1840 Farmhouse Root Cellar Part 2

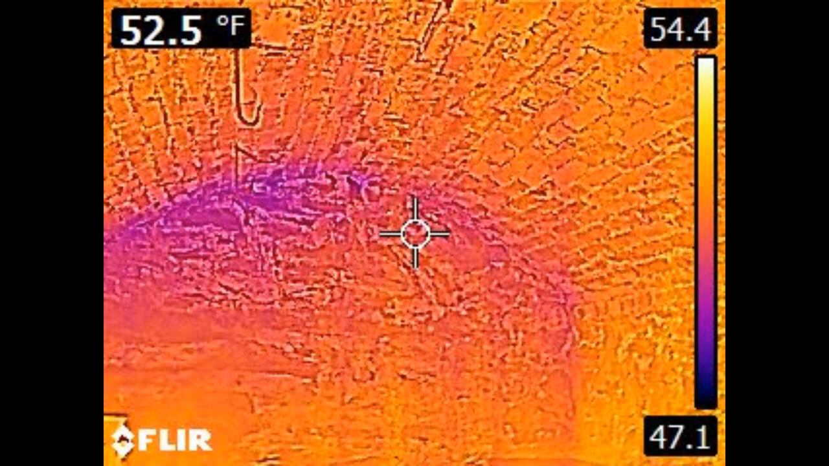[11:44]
On screen: spot 52.5°F
And the orange is sort of the mid temperature. So there's really only a variance of three to maybe four degrees. So the bottom line is that these builders and designers really knew what they were doing almost 200 years ago.